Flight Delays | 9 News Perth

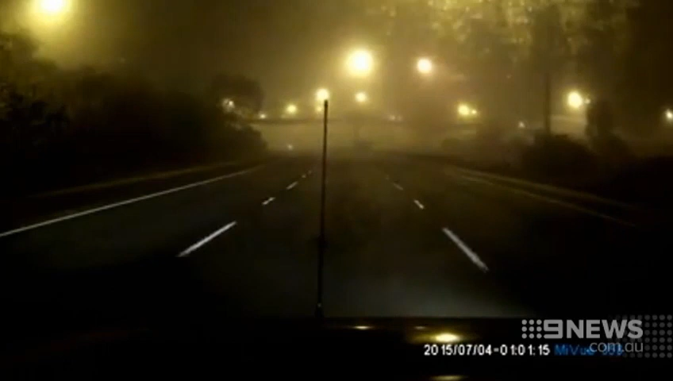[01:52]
Cameron Renfray was driving on the Graham Farmer at the same time. His dash cam captured this, the thick fog making it difficult to see just a few metres ahead.